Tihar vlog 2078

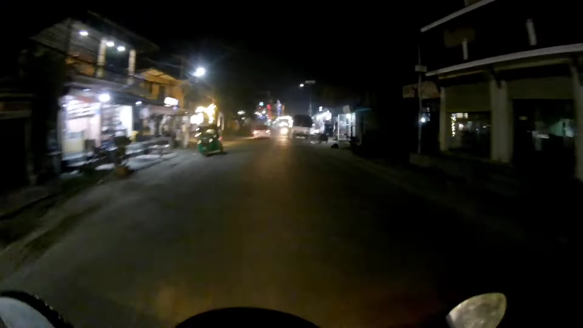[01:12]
सौरा है देउसीले कार्यक्रम भइरहेको ठाउँ ठाउँमा
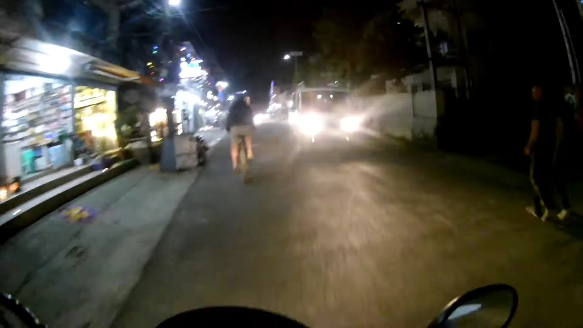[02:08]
गॉड हेर्न लाइटिङ कस्तो दामी देखिरहेको क्या यहाँबाट सौरा बालपारामा यो चाहिँ गैँडा चोक हो होइन
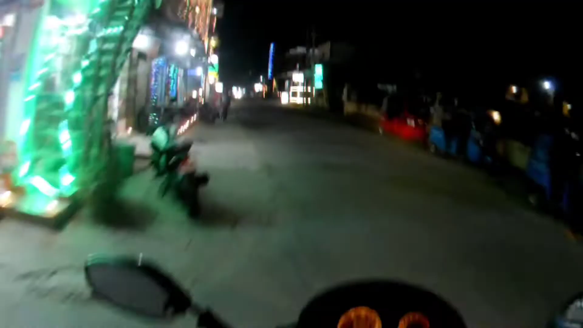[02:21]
यहाँबाट यता चाहिँ रिभर साइड जान्छ वाउ वाउ वाउ
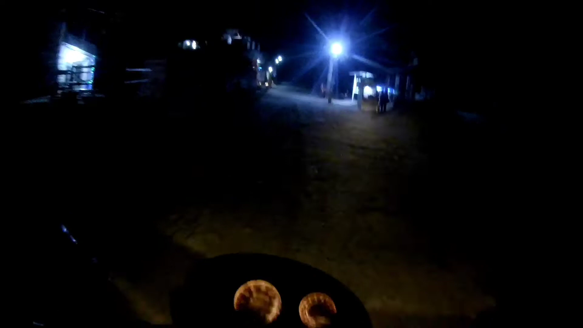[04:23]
यहाँबाट अब बचुलीको बाटो निस्किन्छ होइन
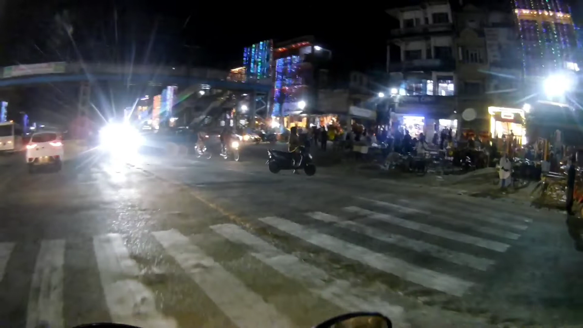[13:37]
दिउँसो चाहिँ लास्टै भिड थियो क्या यहाँनिर।
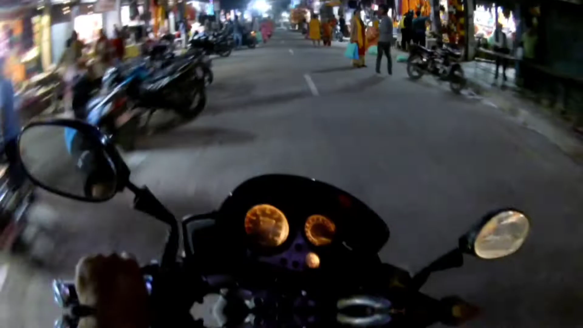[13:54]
यो चाहिँ टाढी दुई नम्बर रोड हो गाइस होइन, सही झिलिमिल देखिया छ यार यहाँ चाहिँ।